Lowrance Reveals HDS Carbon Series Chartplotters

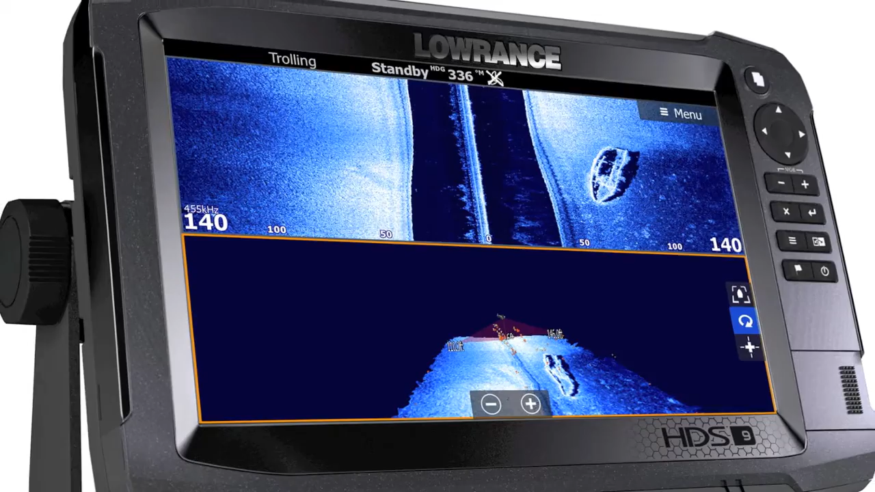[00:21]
The carbon lineup is the fourth generation of Lowrance's HDS series and is currently available in 7, 9 and 12 inch models.
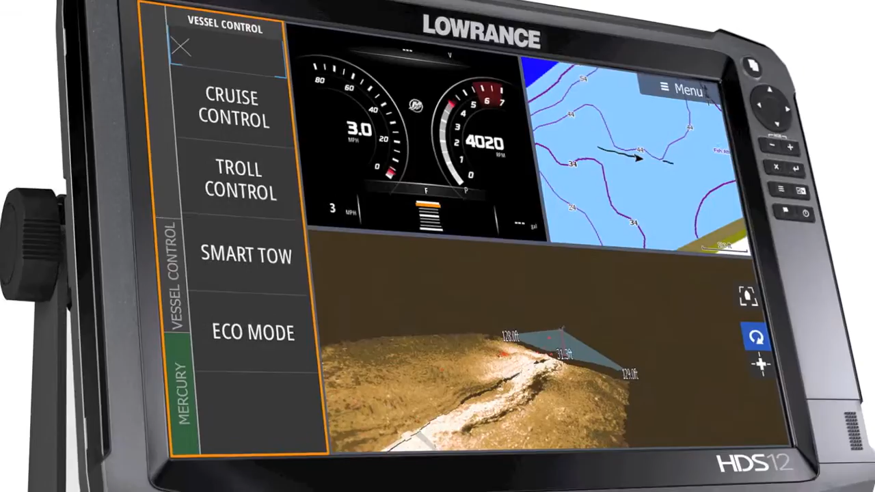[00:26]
The fourth gen technology offers a number of improvements over the previous generation including a faster dual core processor,
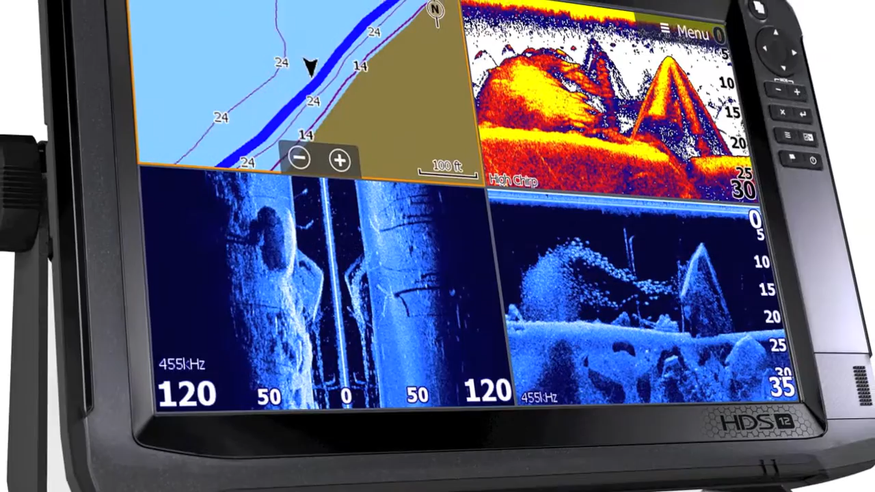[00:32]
more visible solar max display and a dual channel chirp
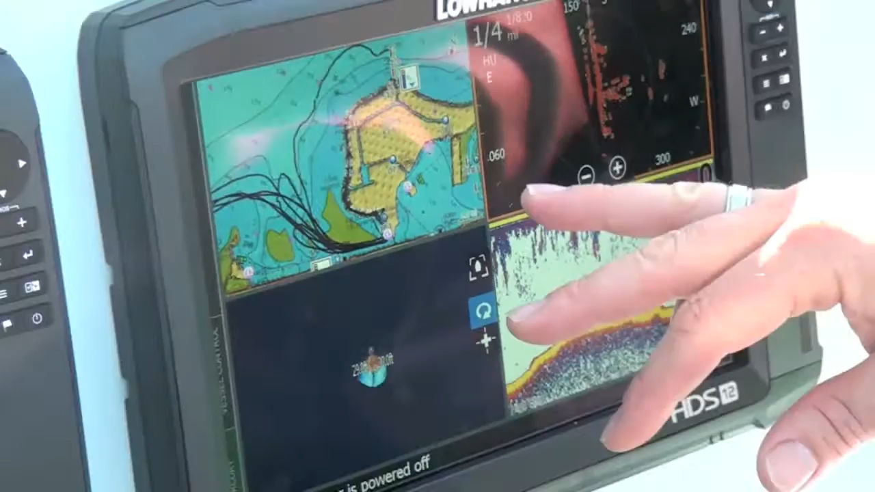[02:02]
I've got Navionics Platinum Plus running on this panel. We've got the radar running on one panel.
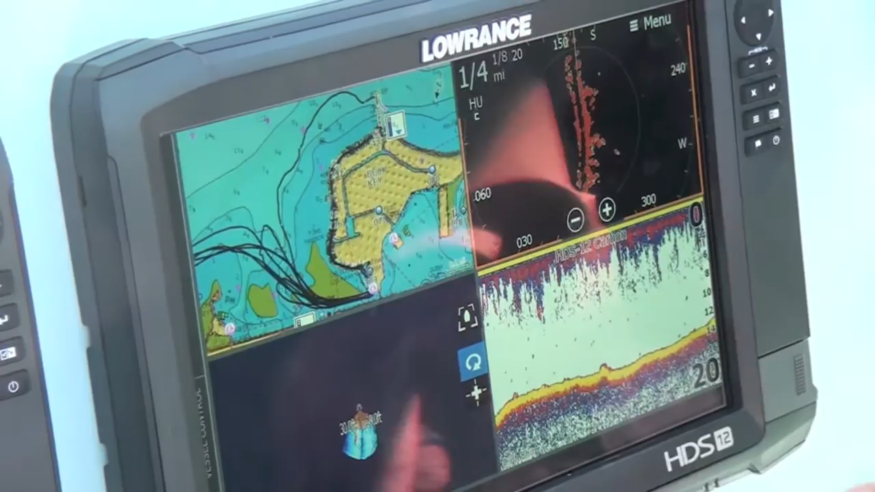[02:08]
Structure Scan 3D and our chirp sound are all going at one time.